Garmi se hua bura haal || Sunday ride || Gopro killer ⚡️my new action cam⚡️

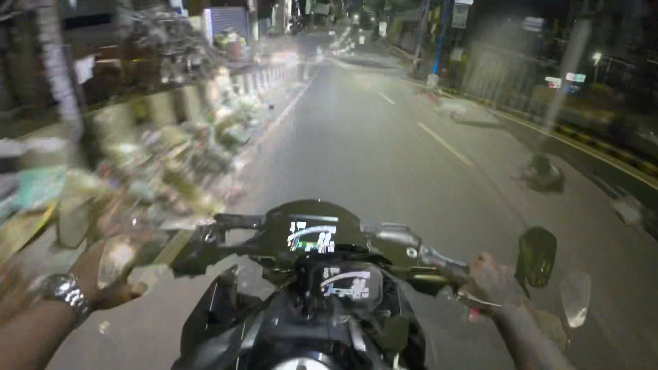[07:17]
रोड है भाई पूरा भी खाली, तो इस पे तो आराम से भाई भगा सकता है 150 के ऊपर,
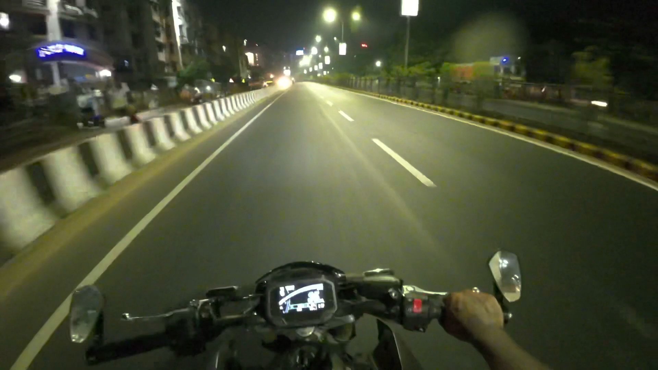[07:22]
लेकिन सुबह से इतना जो टाना टानी हुआ ना भाई, और मन नम धीरे। फिर भी आज क्या है ना, कल बंगाली न्यू ईयर था तो इसीलिए शायद कल बहुत ज़्यादा भीड़ था रोड में, आज थोड़ा खाली है। इतना इस टाइम में भीड़ होता ना गाइस, अभी 8:30 बज रहा है, तो उससे उस हिसाब से गाइस आज खाली है। 1000 मिले थे तो 1000।